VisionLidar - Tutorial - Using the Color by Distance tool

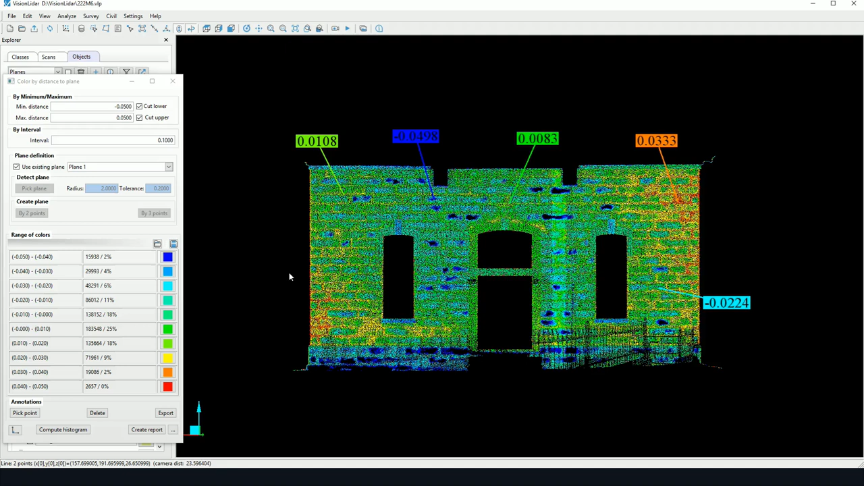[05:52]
Certainly, it's going to take into account if there's a fence. So, if you haven't used the fence, it's possible it's calculating all outside points as well. So, it's interesting to add the fence for this calculation. So, we can see most of our points are located within a centimeter or two of my plane. We have also an option to create a report. Here, there's a button where we have a few options for the PDF report. So, we can set the title here, as well as the subtitle.
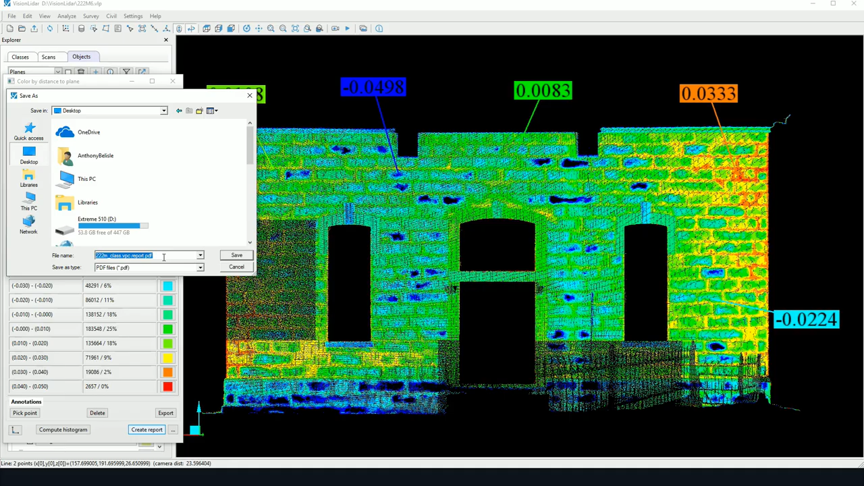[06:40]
So, this window is asking me to save the report in a given area that I wish to save. So, I click on save.
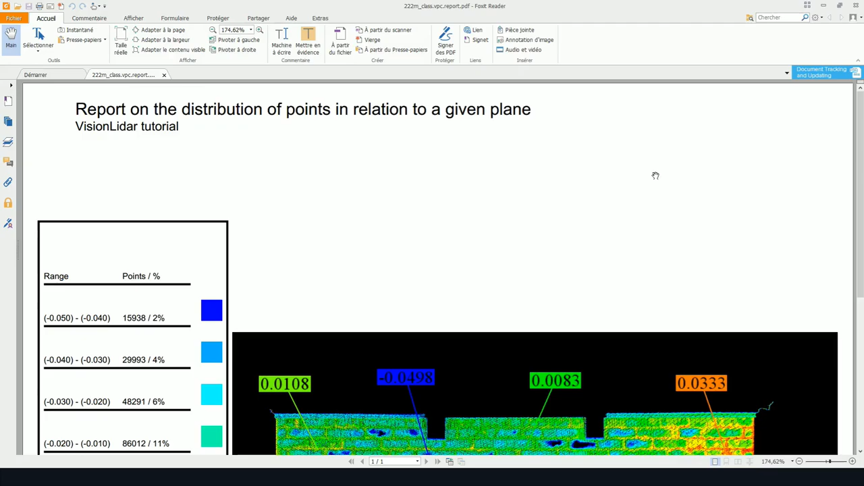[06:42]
And we can see here, a report has been created. So, a PDF report with the title and the subtitle,
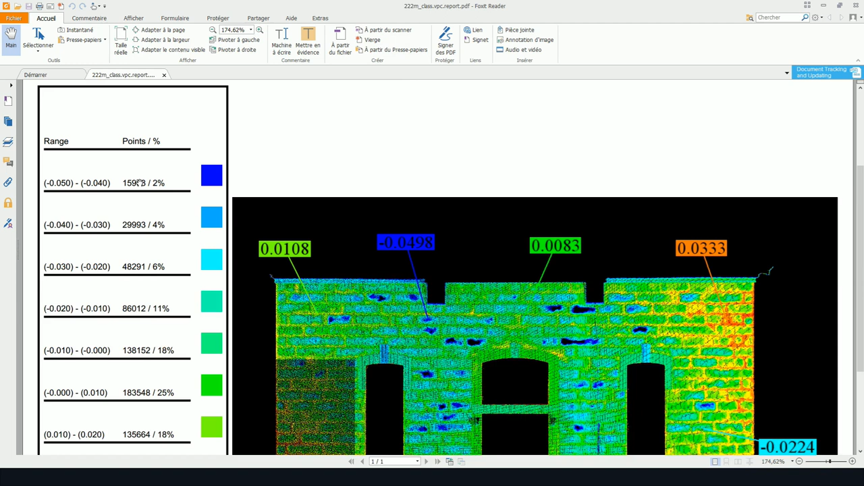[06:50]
as well as the histogram with the distribution of the points, as well as the print screen of my point cloud, as well as all the annotations that I've added.
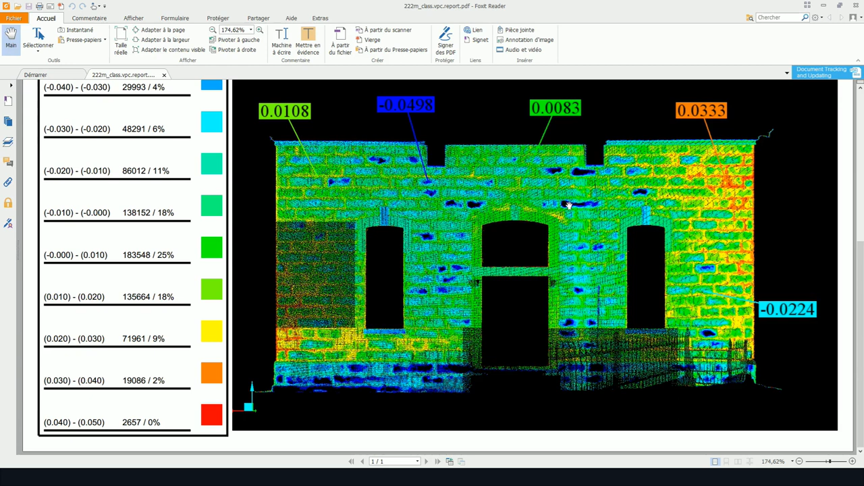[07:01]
So, that's pretty much it for the color by distance to plane tool. I hope you've enjoyed this tutorial.